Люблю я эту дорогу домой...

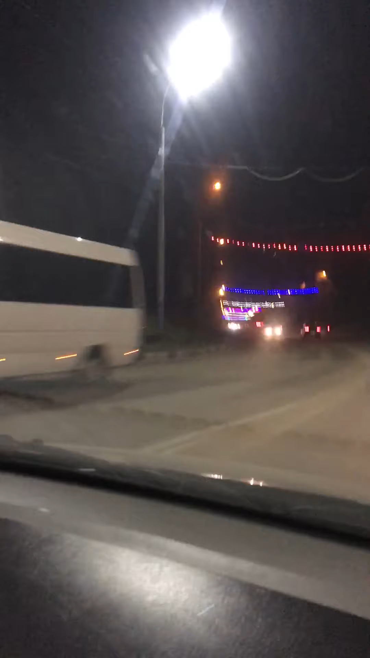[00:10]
Брянск растаял, все растаяло. Как будто весна опять. Так и не было зимы у нас. И тепло на улице. Плюсовая температура станет. И вот все равно такая красота. Люблю эту дорогу проводиться на мне. Я так ехала и ехала по городу.